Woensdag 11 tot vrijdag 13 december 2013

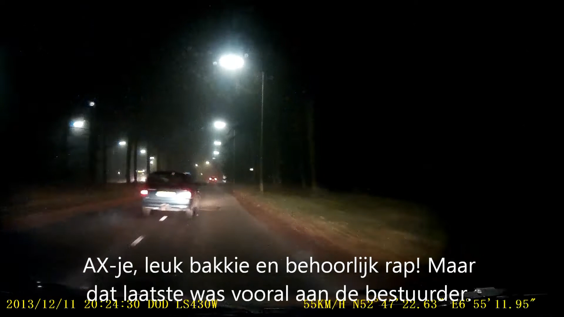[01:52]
Wow, what a ride! Mistake light. Oh no, please don't let me go.